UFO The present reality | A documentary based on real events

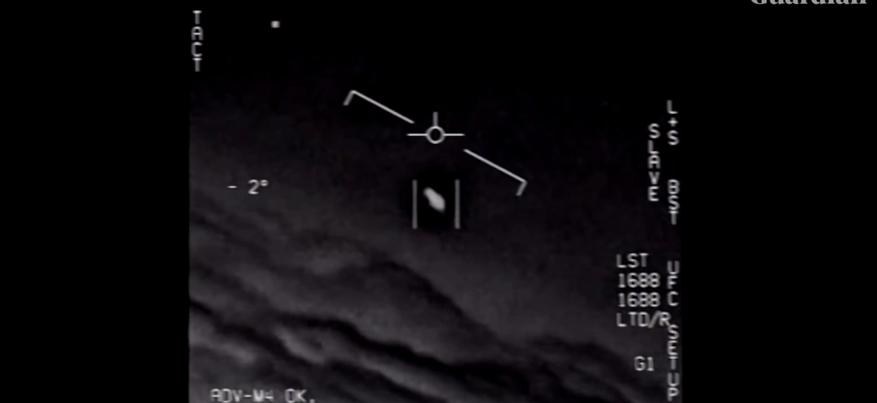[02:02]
My gosh. They're all going against the wind.
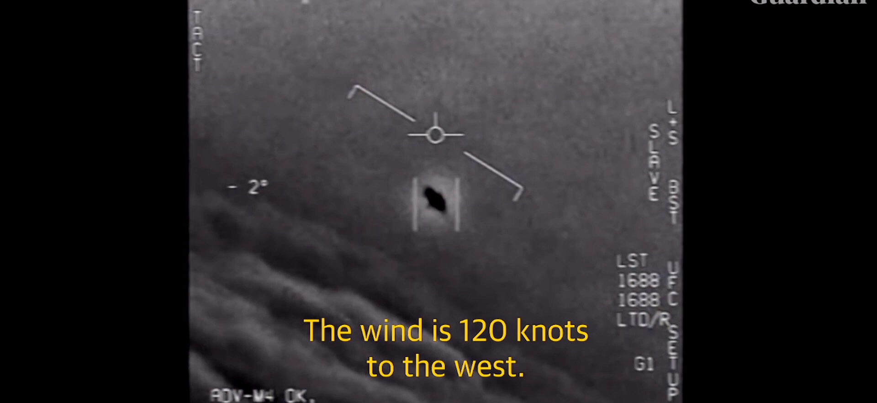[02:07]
The wind's 100 and 20 miles from the west. Look at that thing, dude. That's not the LNS, though, is it? It's not. I do, the LNS, dude.
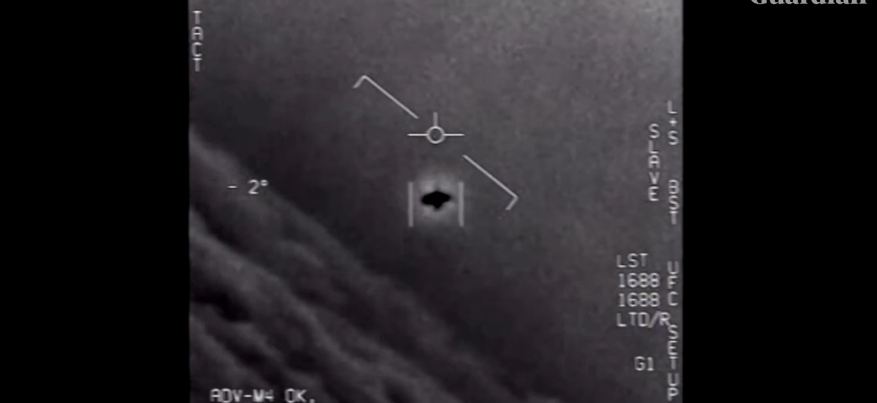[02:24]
Well, the flare's like- Look at that thing. It's rotating.
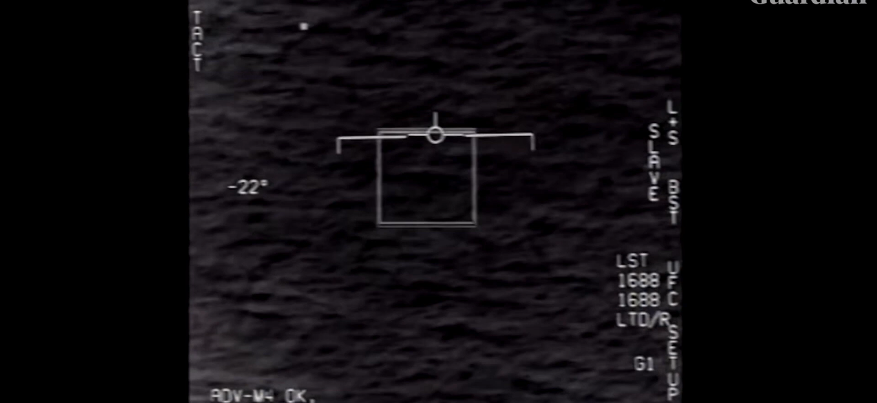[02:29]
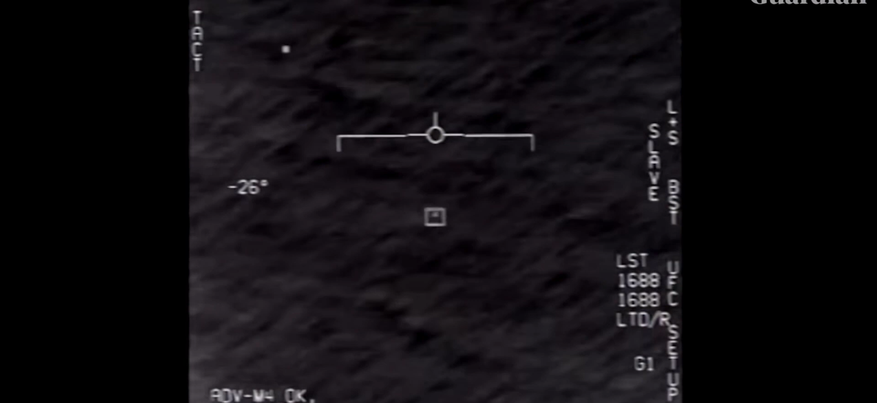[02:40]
Weehoo! Weehoo! Weehoo! Weehoo! Weehoo! Can you box moving target?
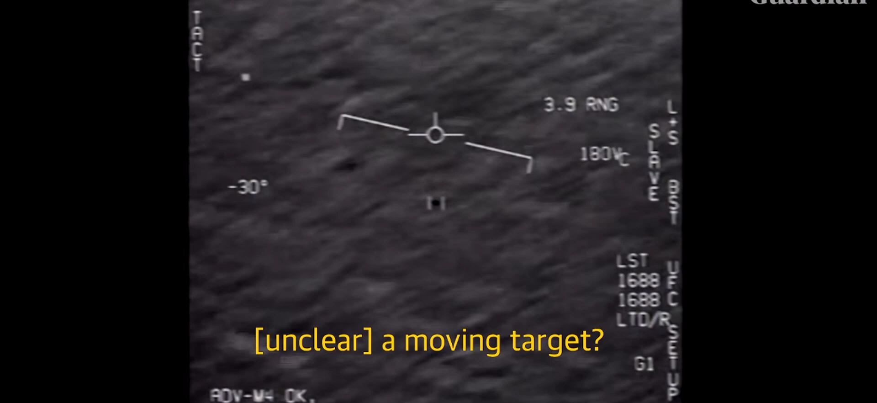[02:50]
No, I took an auto track. Oh, okay.